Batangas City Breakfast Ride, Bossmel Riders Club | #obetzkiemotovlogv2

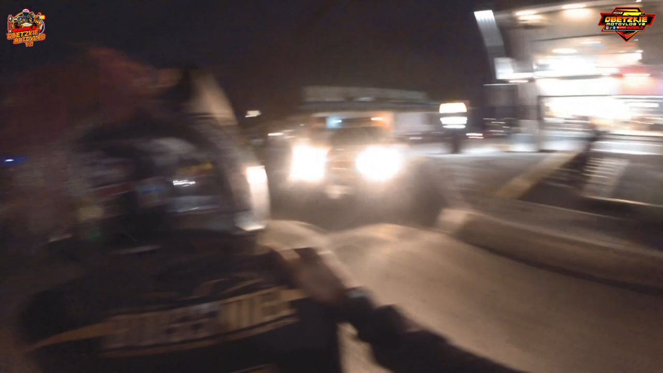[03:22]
So yun guys, may nakita tayo na rito, no? May nabutan na natin dito.